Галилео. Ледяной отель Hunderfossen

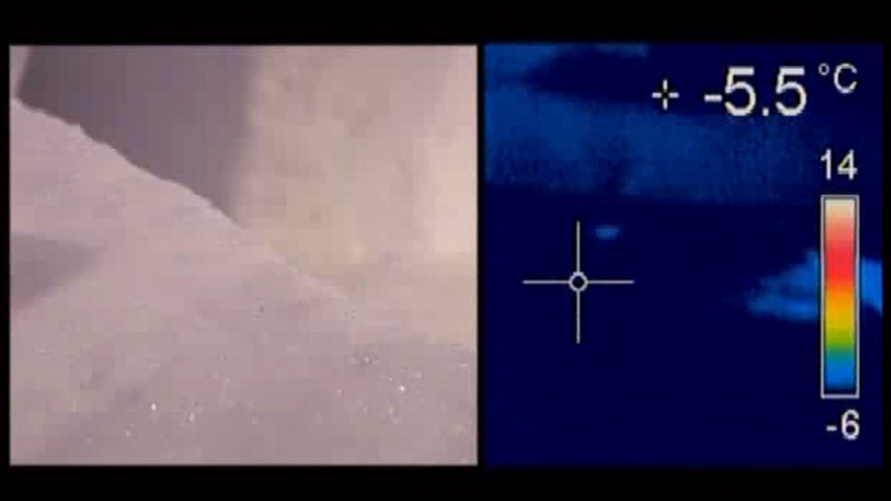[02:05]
On screen: spot -5.5°C
Температура льда минус 5,4. Температура тела пока 36,6.
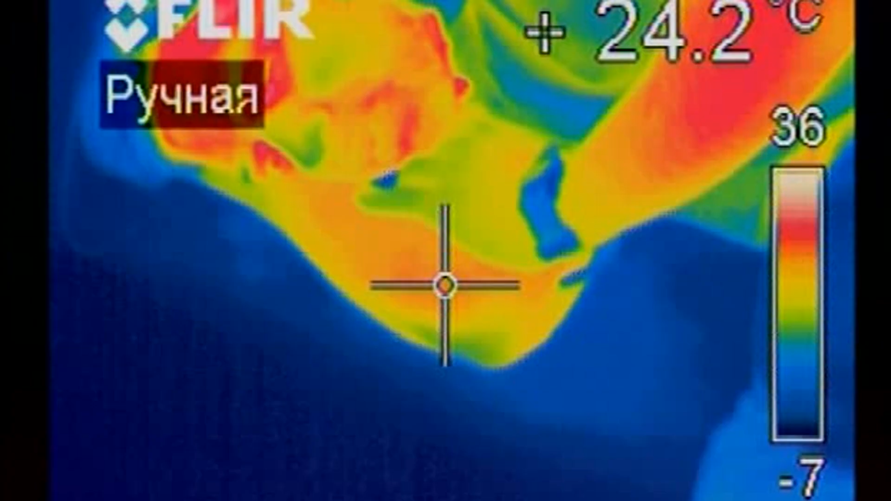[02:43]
On screen: spot 24.2°C
Температура поверхности кожи уже 24 градуса. Это опасно. Подъем.
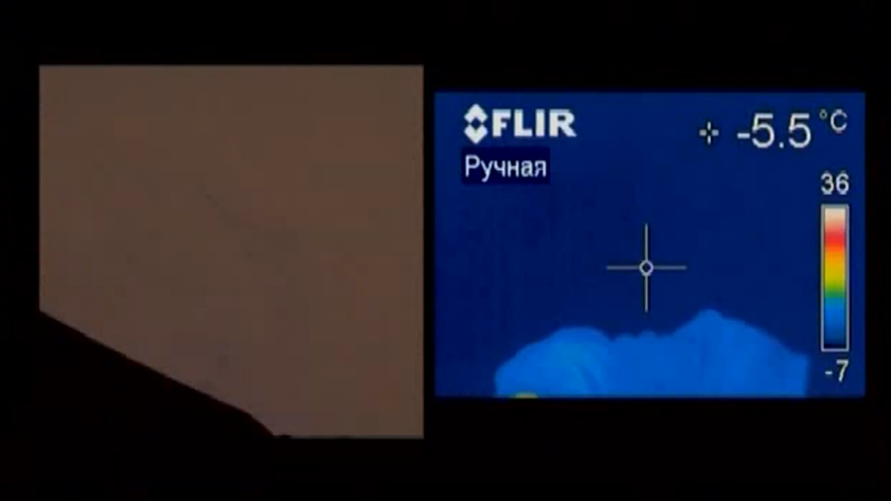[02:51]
On screen: spot -5.5°C
На экране тепловизора хорошо видно.
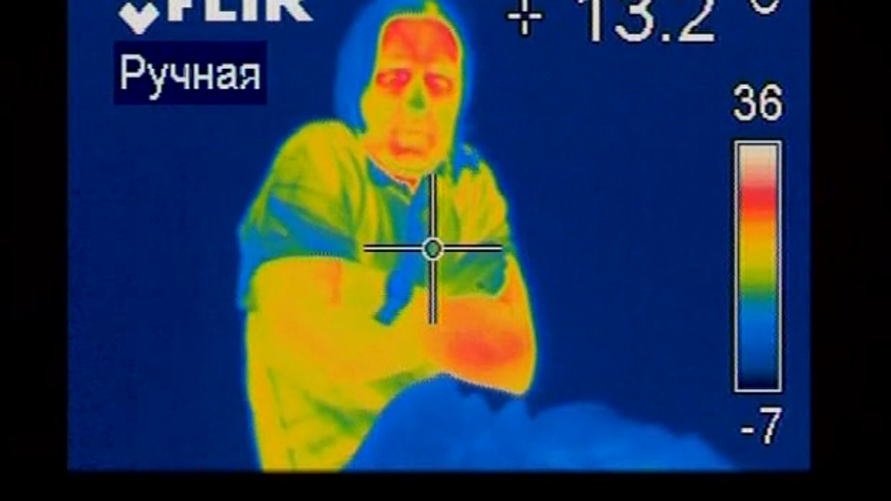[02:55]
В экстремальной ситуации мозг активно снабжается кровью.
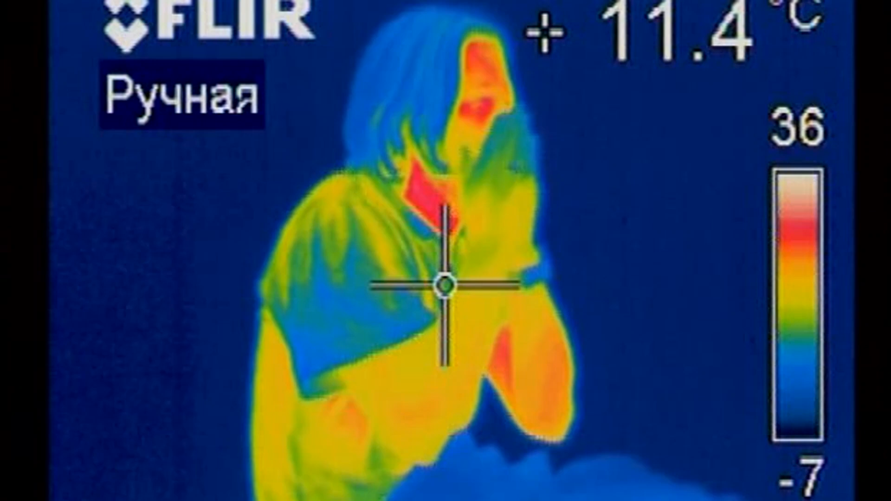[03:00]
On screen: spot 11.4°C
А волосы, в которых нет сосудов, насквозь промерзли.
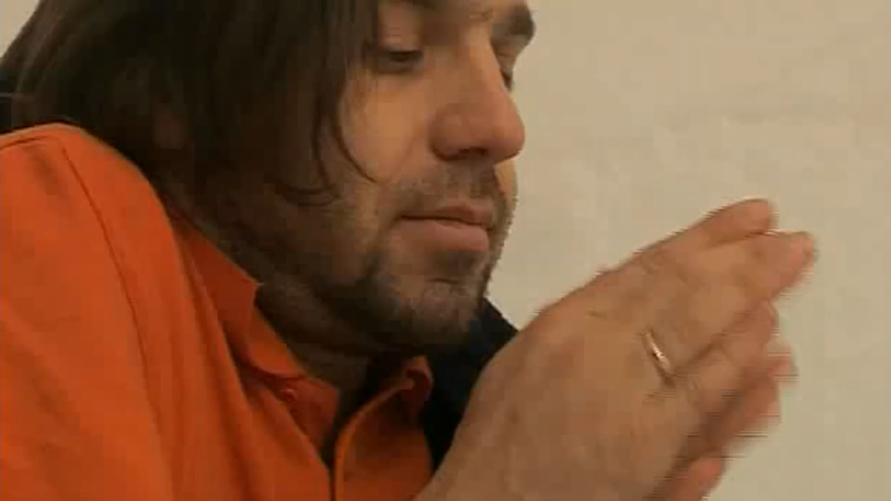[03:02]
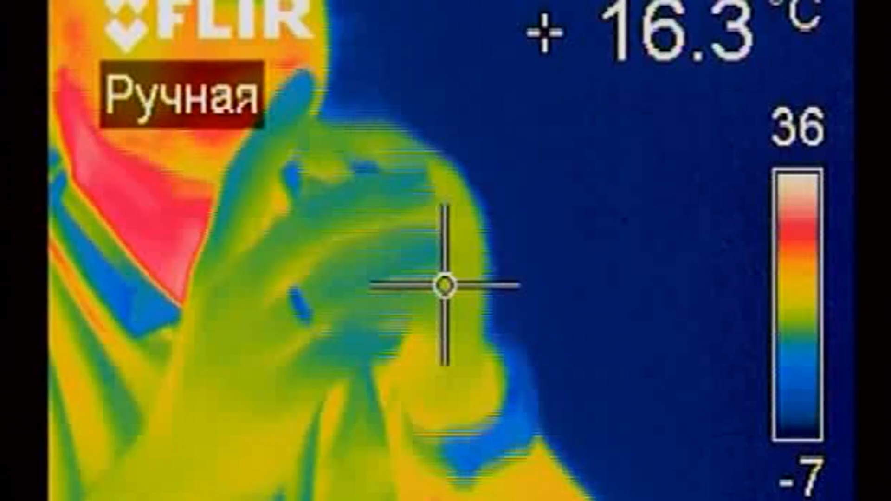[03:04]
On screen: spot 16.3°C
Нос посинел от постоянного вдыхания холодного воздуха.
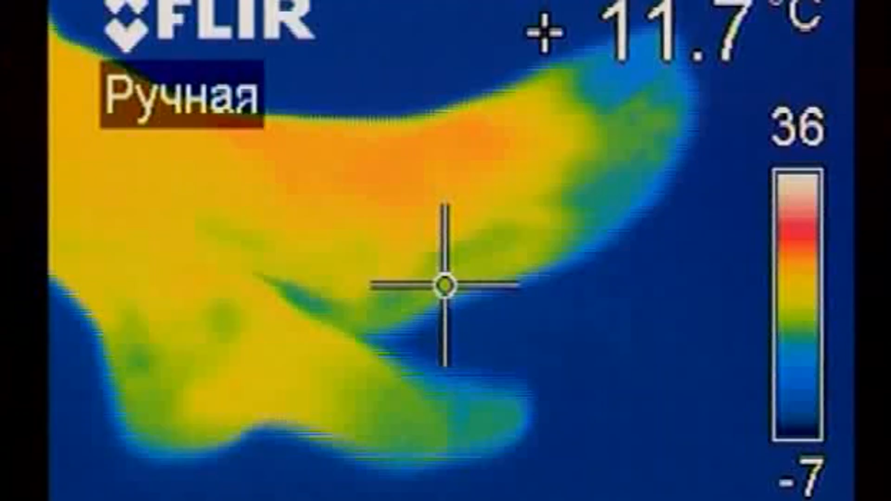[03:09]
On screen: spot 11.7°C
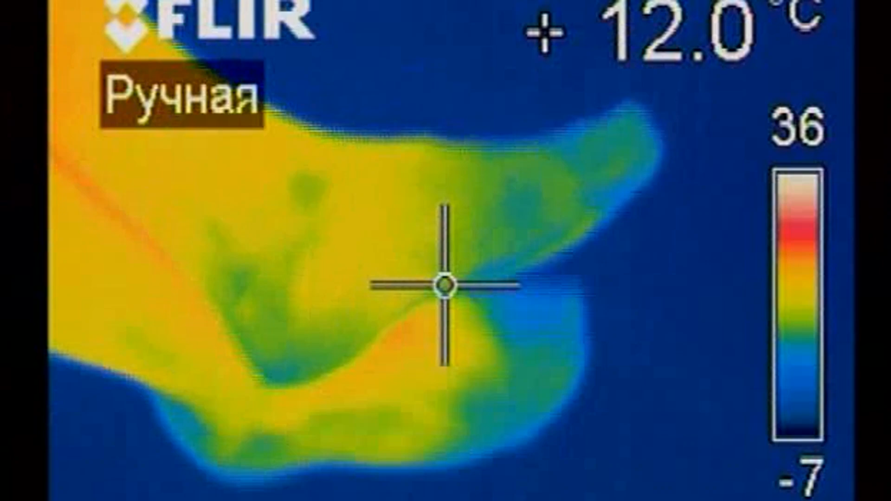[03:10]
On screen: spot 12.0°C
А конечности, потому что к ним сердце дольше всего гонит кровь.
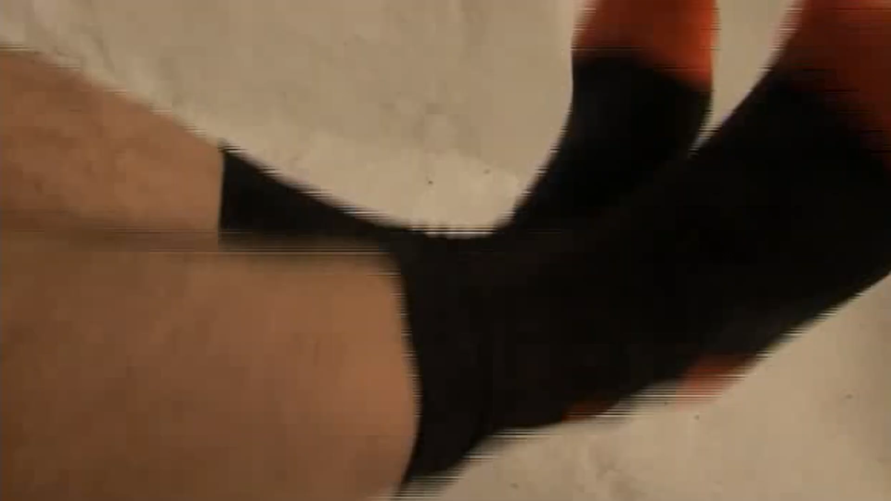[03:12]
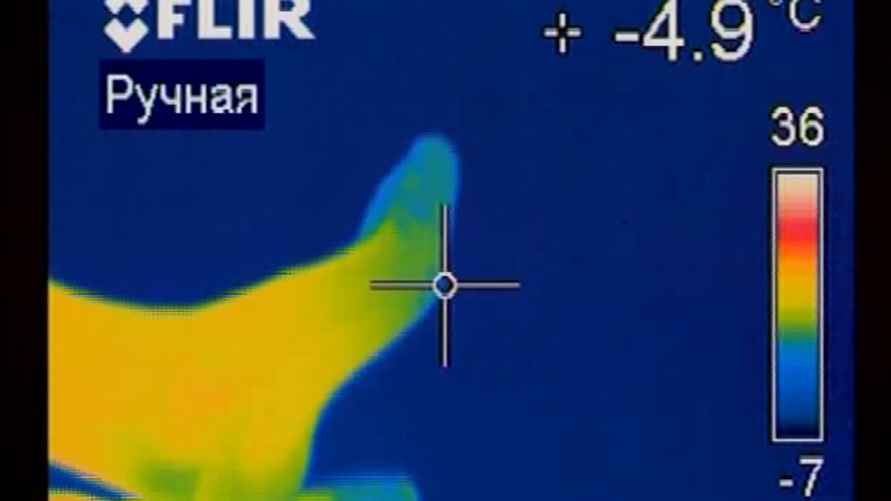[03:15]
On screen: spot -4.9°C
Вон, на пальцах ног уже 10 градусов.